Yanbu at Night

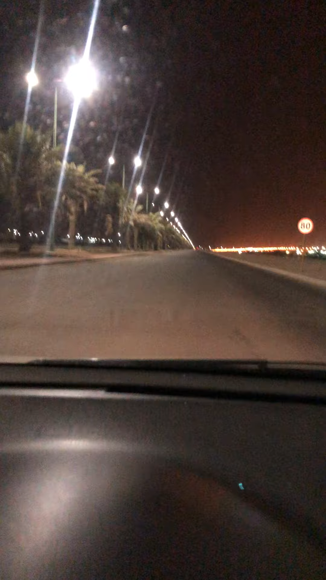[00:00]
Yanbu at night, guys. Ito, welcome to my vlog. Ayan. Anong ginagawa sa labas? Pauwi na kami, guys. Nag-basket mo. Ayan, guys. Ayan. Ano kayo?
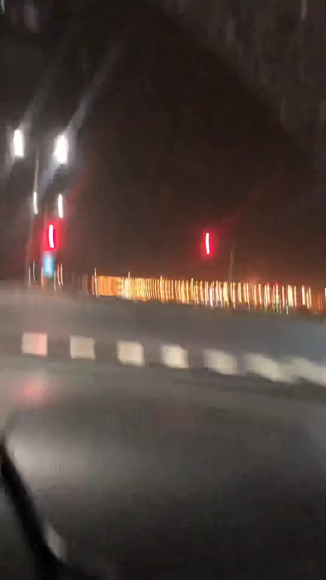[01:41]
Yanbu at night, guys! Tingnan nyo ang Yanbu. Mamang papasok to doon. Tapusin ko lang ito. So lang hanggang sa kulay. Ayan, guys! Yanbu at night!
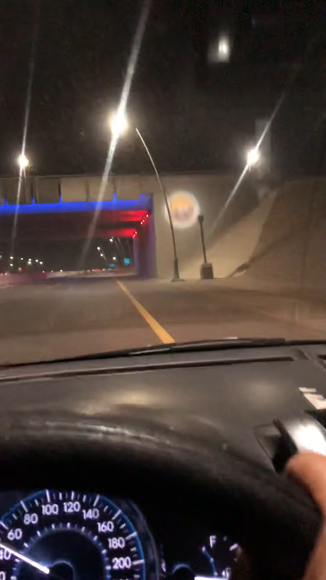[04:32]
Ayan, nandito kami sa tulay. Ayan.